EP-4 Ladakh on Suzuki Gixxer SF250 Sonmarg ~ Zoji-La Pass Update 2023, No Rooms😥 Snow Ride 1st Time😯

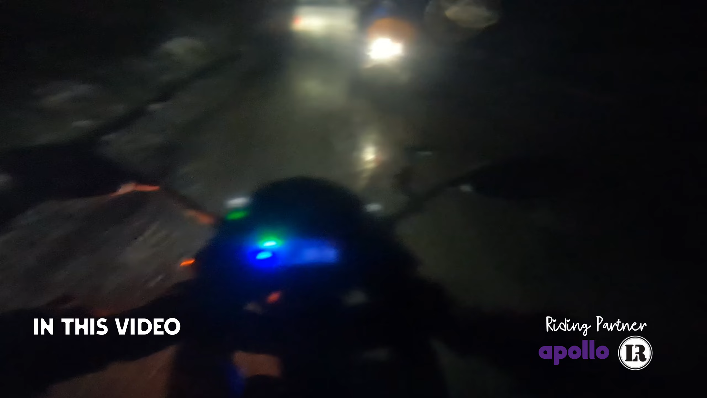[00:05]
तो भाई बर्फ पे चल रही है अपनी बाइक, रात के बज रहे हैं 2 और भाई एक भी होटल मिल नहीं रहा हमें,
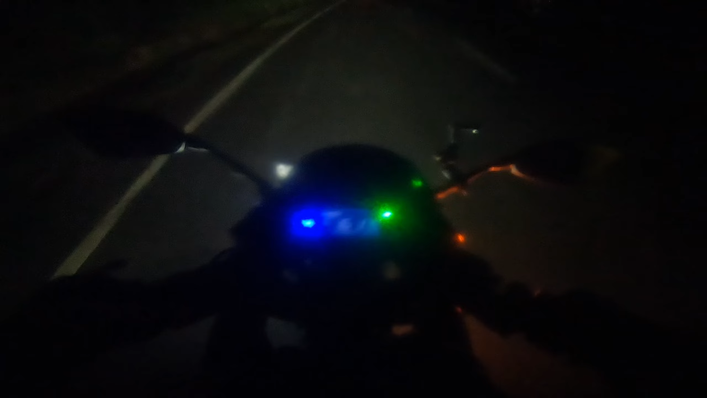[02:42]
तो दोस्तों वो घड़ी आ चुकी है जिस घड़ी का हमें इंतज़ार था। तो भाई बर्फ़ पे चल रही है अपनी बाइक, अभी आई डोंट नो आपको पता लग रहा होगा कि नहीं,